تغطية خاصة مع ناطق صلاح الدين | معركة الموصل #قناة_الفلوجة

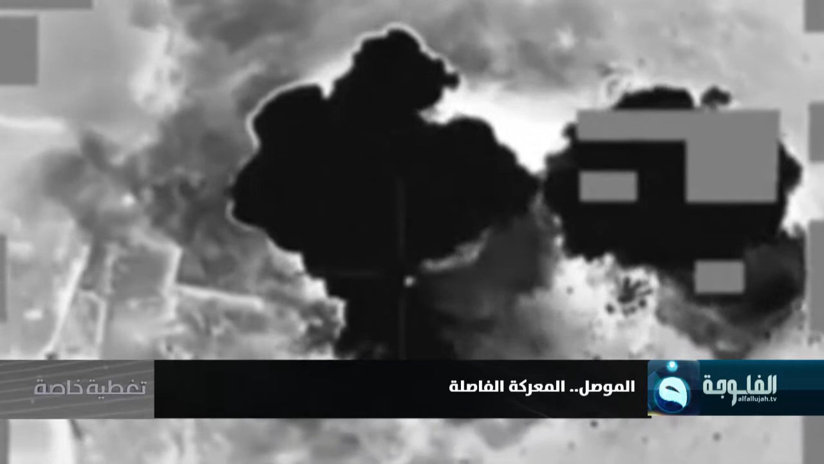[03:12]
طائرات التحالف شنت سلسلة ضربات جوية على مواقع متفرقة لداعش داخل مدينة الموصل، ممهدة للهجوم الذي تزامن مع قصف مركز من المدفعية الذكية الأمريكية والتي